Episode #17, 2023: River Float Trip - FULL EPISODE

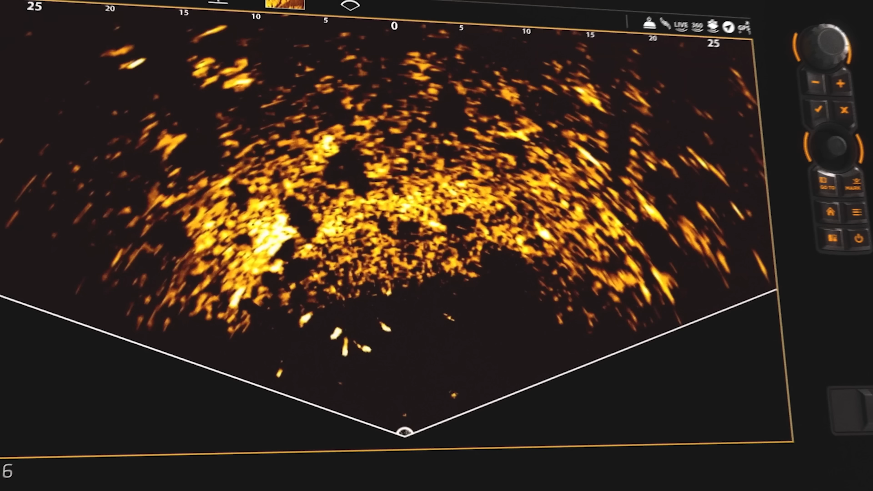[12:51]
Live imaging shows you what's below in real time
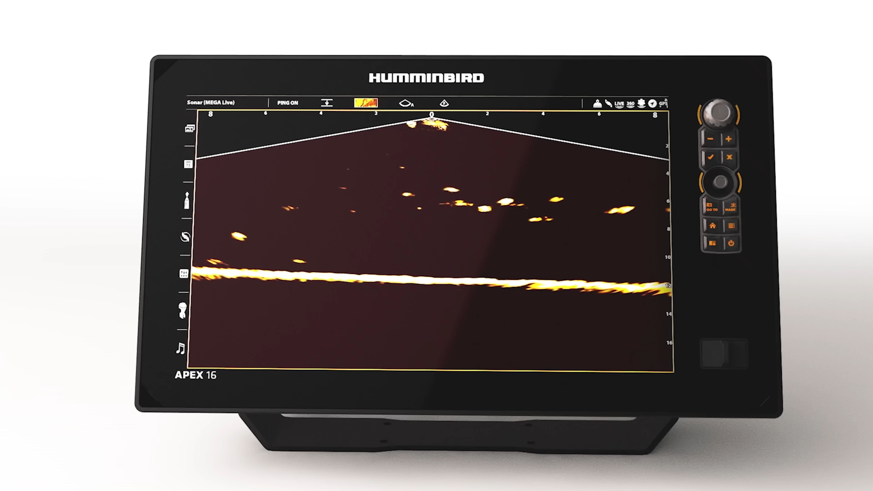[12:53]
with edge-to-edge clarity and no gaps in coverage,